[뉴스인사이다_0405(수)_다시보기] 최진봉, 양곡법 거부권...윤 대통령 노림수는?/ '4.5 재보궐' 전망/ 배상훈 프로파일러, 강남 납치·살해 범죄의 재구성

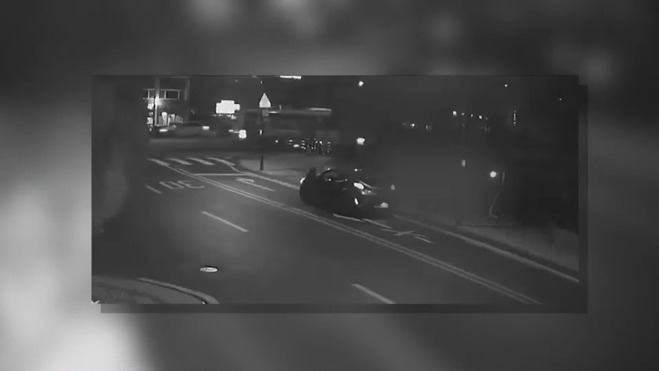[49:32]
화면 보는 것처럼 나오네요. 저 화면 좀 설명해 드릴까요? 네. 거기 차가 있고 차가 저기 정차에 있죠. 그리고 지금 찻길에서 저렇게 정차되어 있는 거예요?